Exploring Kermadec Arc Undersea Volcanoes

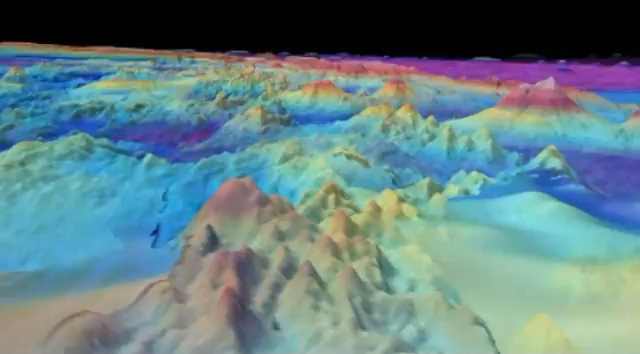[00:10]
whether or not they're hydrothermally active, and indeed where these hydrothermal vents or hot springs are located on the seafloor.
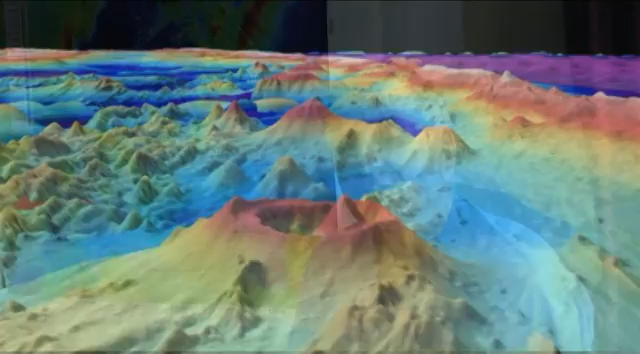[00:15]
What we're endeavouring to do during the course of
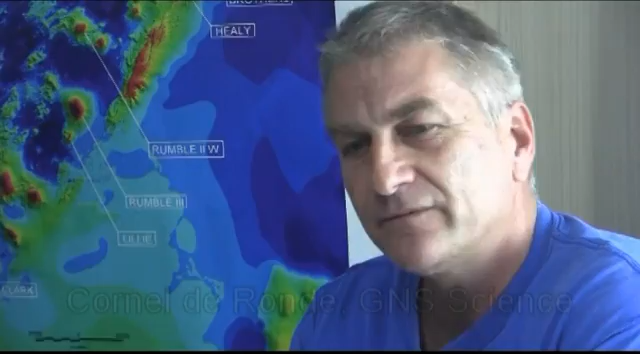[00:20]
this cruise is to find out in much greater detail where exactly do these hydrothermal systems lie. And in order to achieve that,
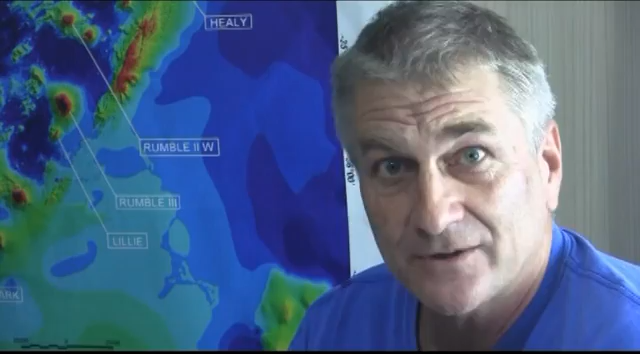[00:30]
we're going to use some of the most sophisticated deep-sea vehicles that we have currently available today in the world.
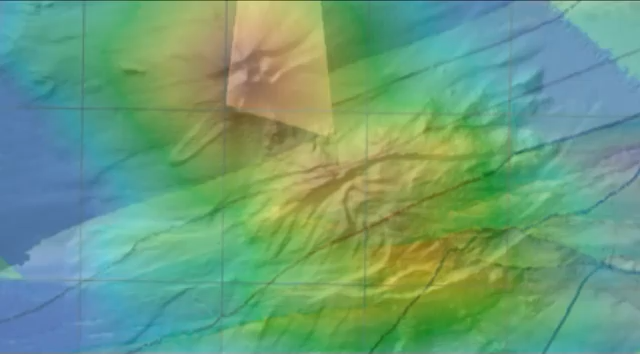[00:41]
And what that is, it sends out an acoustic ray of signals onto the seafloor, and that will map the surface of the seafloor in great detail.
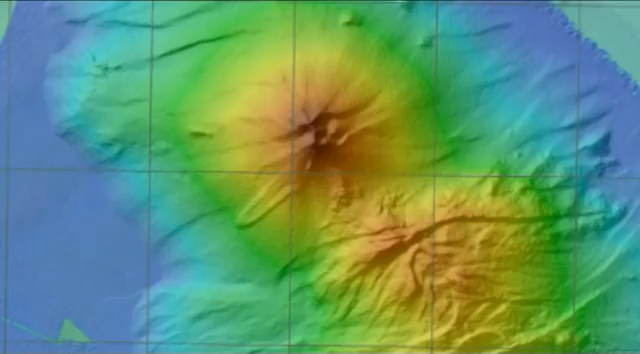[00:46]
And in fact, it will map it to a resolution of about 25 metres.
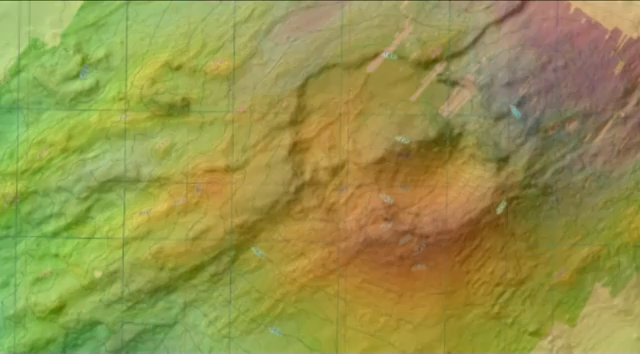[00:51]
And that produces these wonderful maps you can see here of the volcanoes and structures that are occurring on the seafloor.
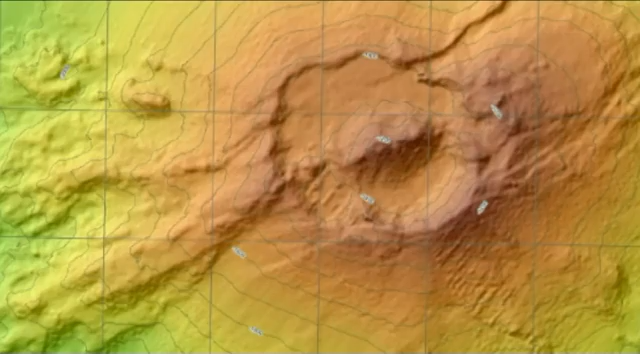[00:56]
We also tow behind the ship what is known as a magnetometer. So this is measuring the Earth's magnetic field on the seafloor. And each and every one of these things has a specific magnetic signal.